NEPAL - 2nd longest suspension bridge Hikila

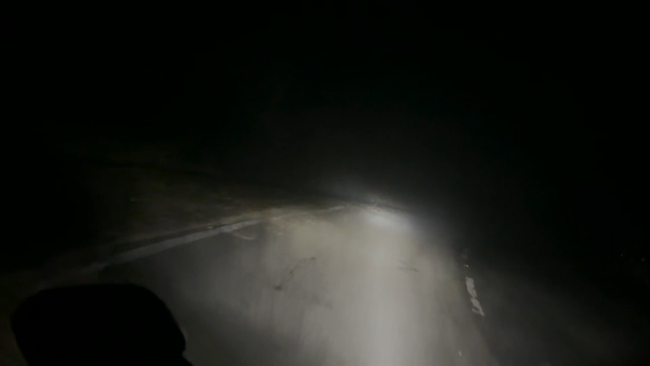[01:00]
पूरा कोहरा लगा हुआ है सोबेस फुछ जाते दिखाई नहीं ज़रा है कि अ कि अ कर